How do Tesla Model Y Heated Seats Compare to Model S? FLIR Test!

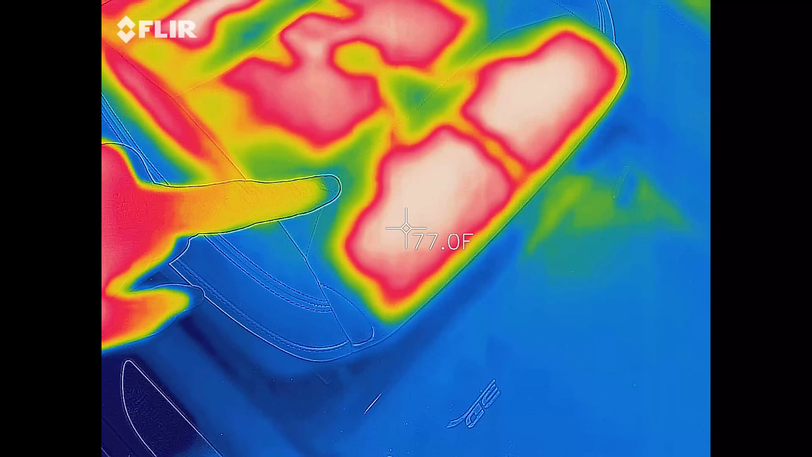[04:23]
On screen: spot 77.0°F
It goes all the way to the edge.
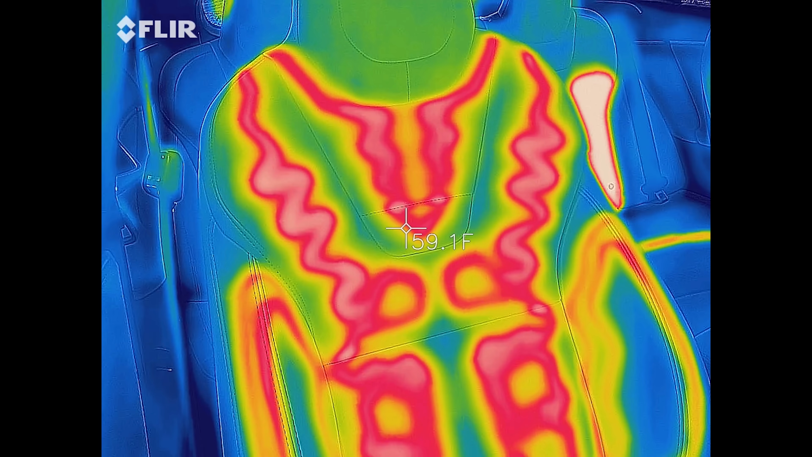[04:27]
On screen: spot 59.1°F
And pretty much all the way up.
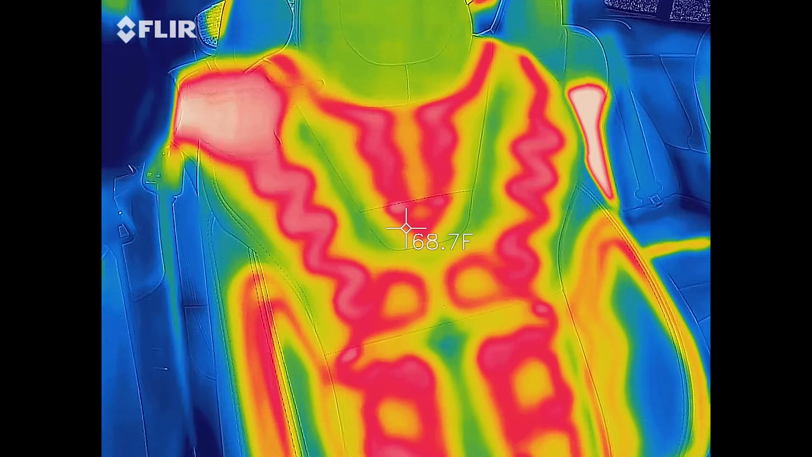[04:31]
On screen: spot 68.7°F
You even have this around the neck area, which is interesting.
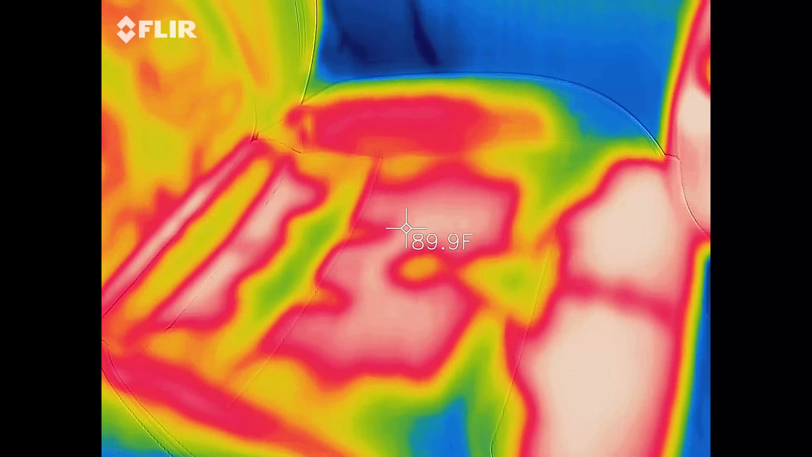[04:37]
On screen: spot 89.9°F
And then here's the driver's side.
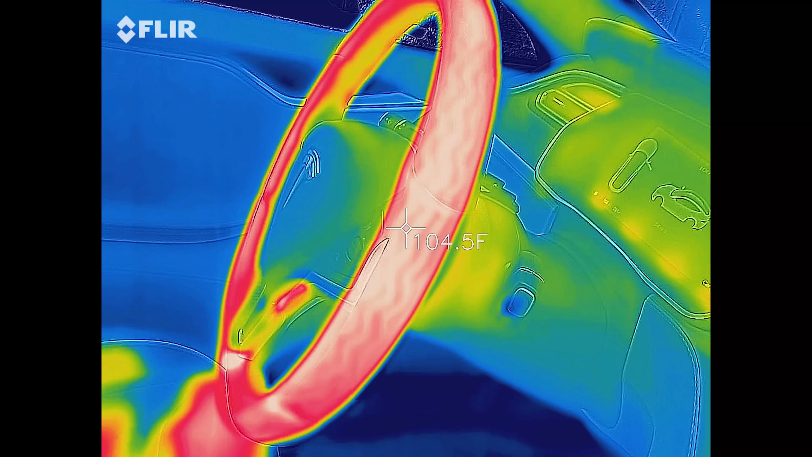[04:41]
On screen: spot 104.5°F
The great thing, though, is look at that. Heated steering wheel. I absolutely love it. 105 degrees. I gotta feel that. Oh my god, it's so nice. I really wish Model Y had this.
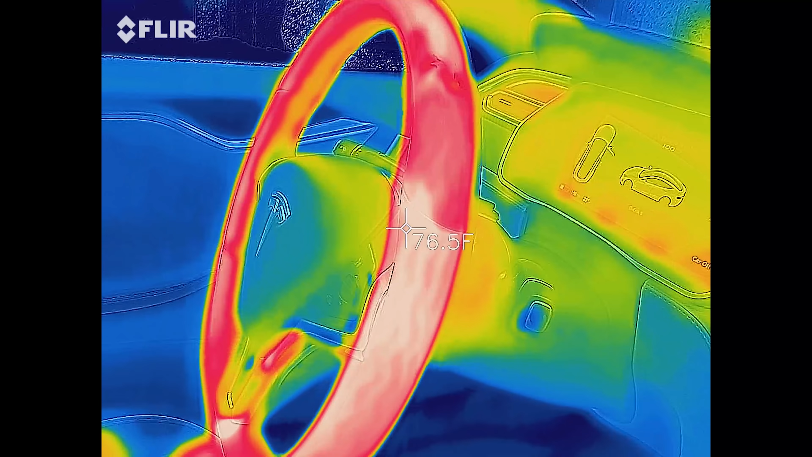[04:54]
On screen: spot 76.5°F
That should be an option, I think, for 3 and Y that people would pay good money for. Or at least, maybe I'm speaking for myself, I would pay good money for that.
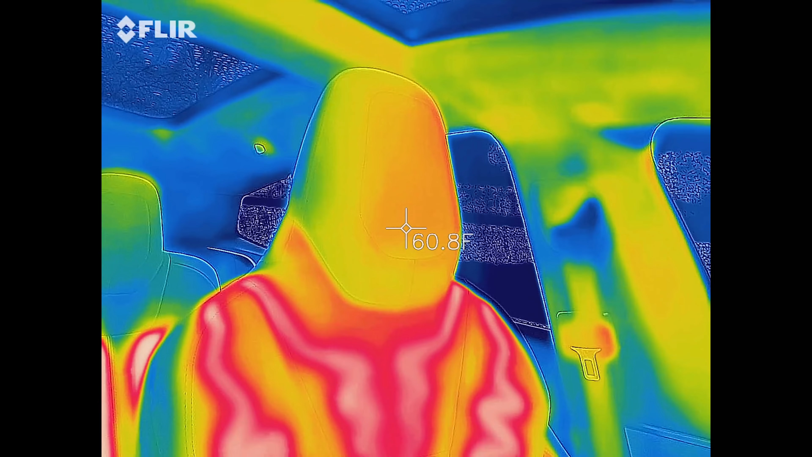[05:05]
On screen: spot 60.8°F
But here you can see on the driver's side.
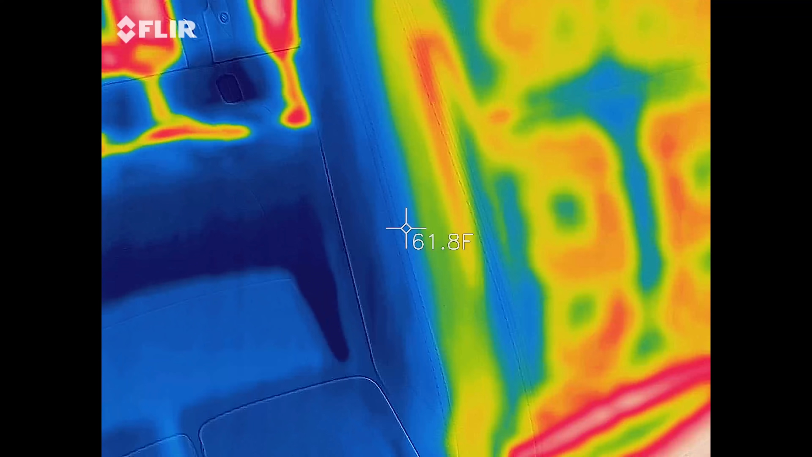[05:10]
On screen: spot 61.8°F
And going to the back. So this is a Model S, which does not have any kind of fold down thing on this middle row seat.
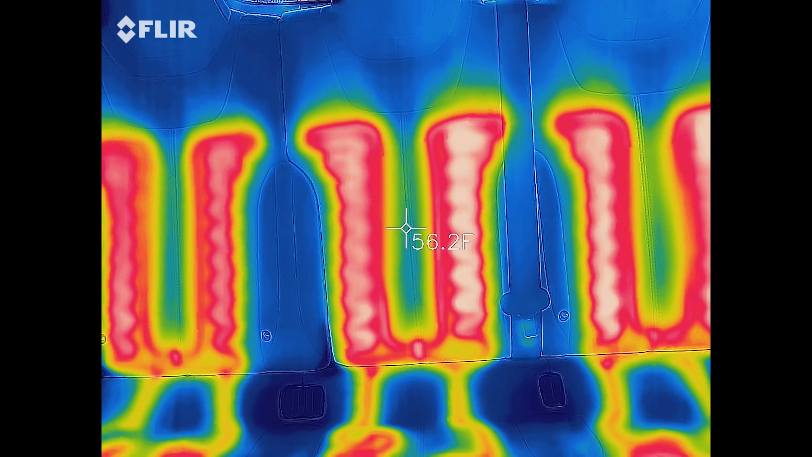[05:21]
On screen: spot 56.2°F
So as you can see, all three of these are heated and look pretty much identical.
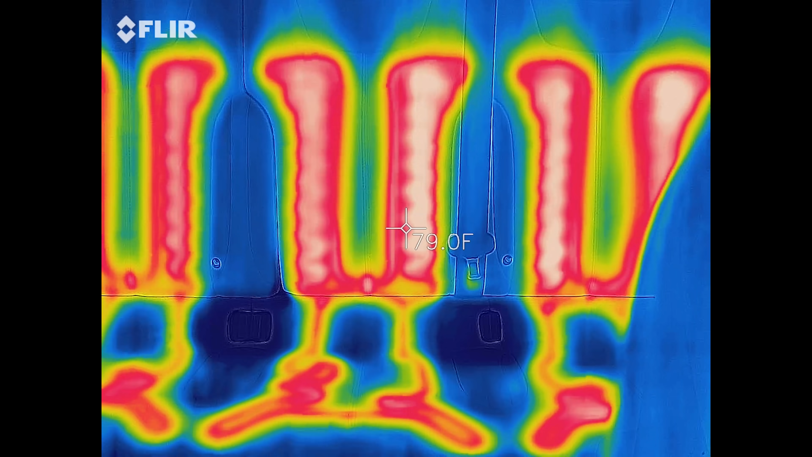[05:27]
On screen: spot 79.0°F
And then they all have butt heat.
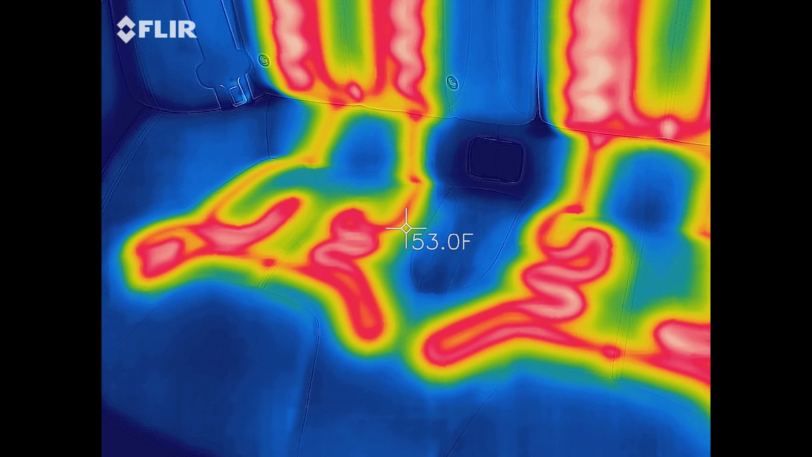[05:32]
On screen: spot 53.0°F
The butt heat actually appeared to be a little bit warmer and more concentrated
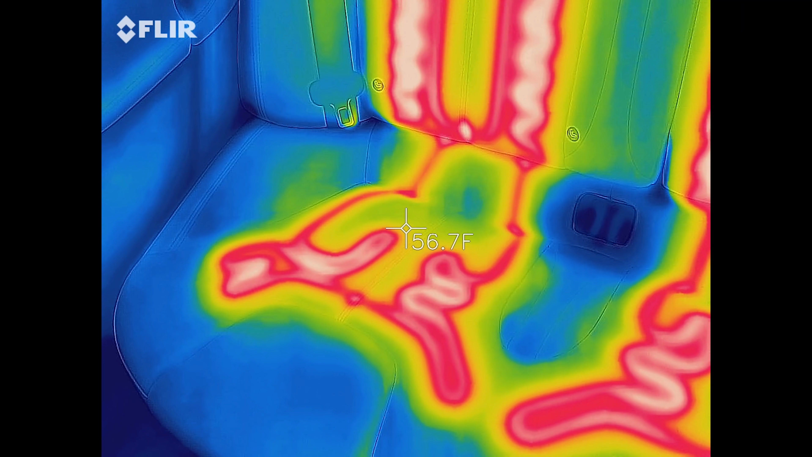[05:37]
On screen: spot 56.7°F
in the Y.
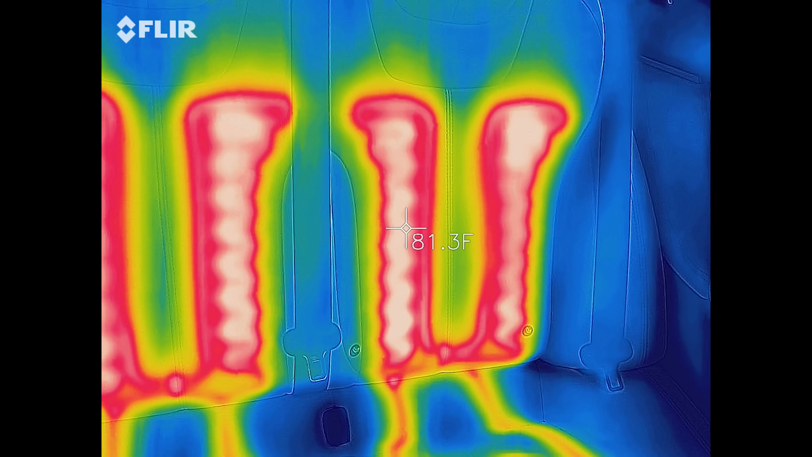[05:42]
On screen: spot 81.3°F
And these are just gonna have like two main things going up.
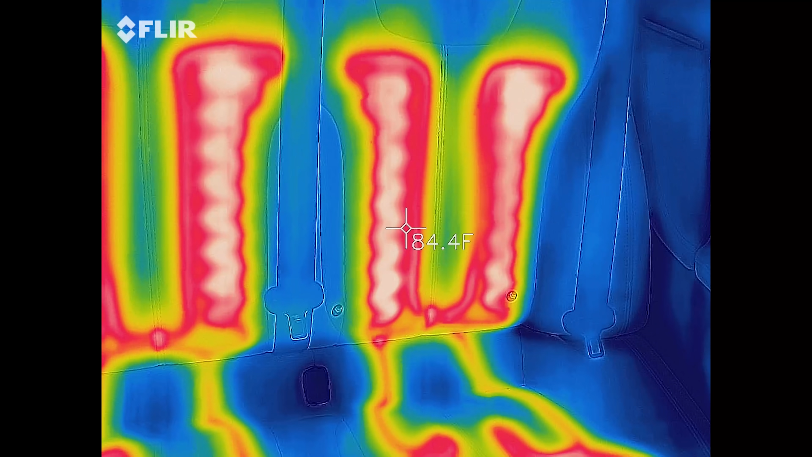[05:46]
On screen: spot 84.4°F
Whereas the Y, we'll jump back over to it.